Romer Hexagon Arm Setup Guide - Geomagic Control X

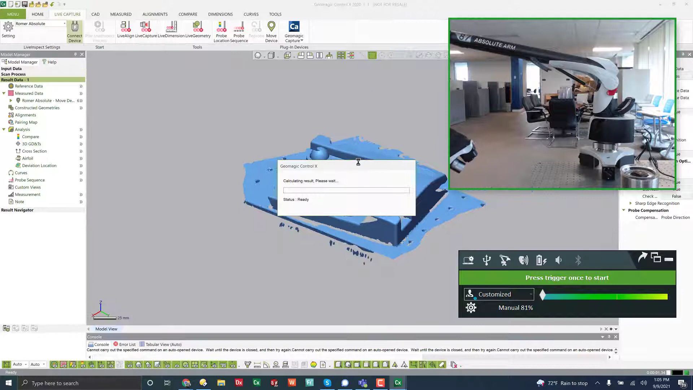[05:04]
So there is how to collect data. So live geometry, we talked about live dimension is very similar to live geometry. What I'll do is I'll go ahead and switch back over
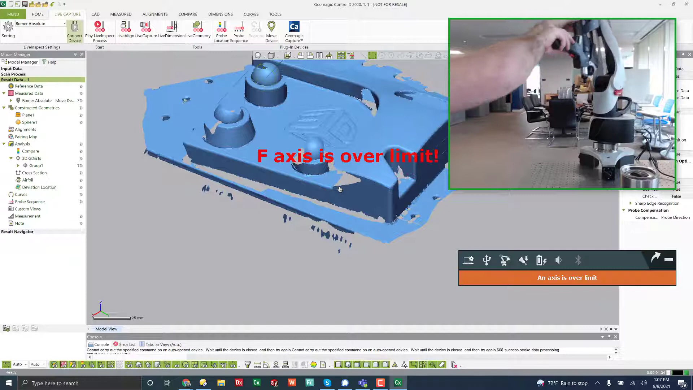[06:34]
you'll see that it just created on screen here some geometry and then measured it.
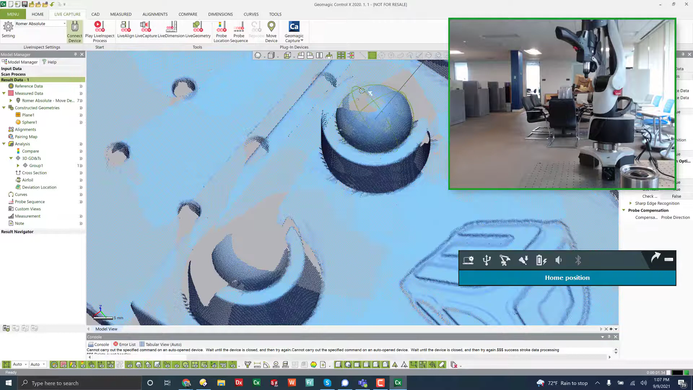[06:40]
Now, if I need to change something about that dimension, I can edit and I can come in here and say measure from the minimum distance of that sphere and then change it and update it.